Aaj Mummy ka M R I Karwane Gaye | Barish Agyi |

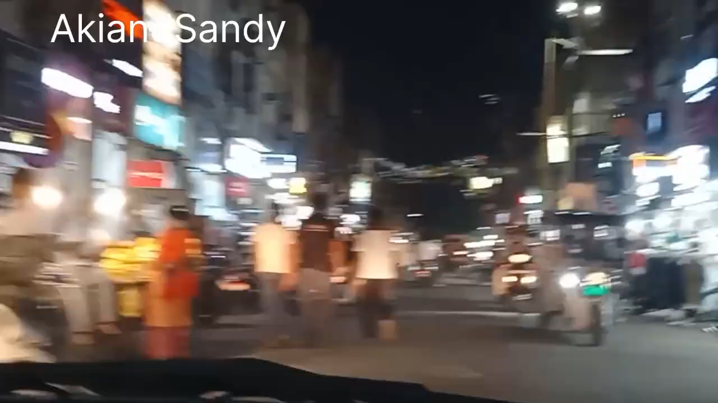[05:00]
देले ले लिए है अब हम जा रहे है घर पर है कि दुपहर की रहात हो गई है देख लू है मार्केट में देख लो किसमें रश